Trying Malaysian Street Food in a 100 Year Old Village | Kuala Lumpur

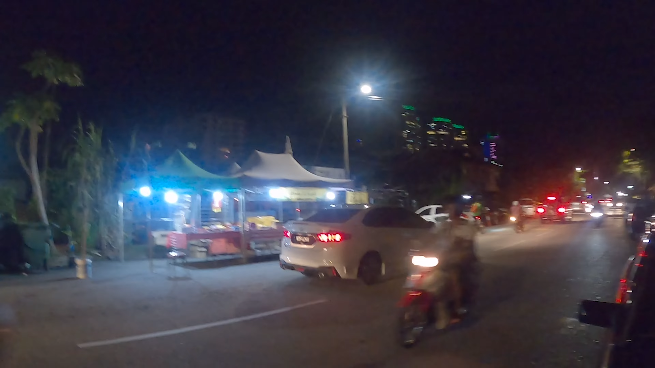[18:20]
plenty of food stalls and restaurants all over the place and so it's quite nice because you have more of a choice here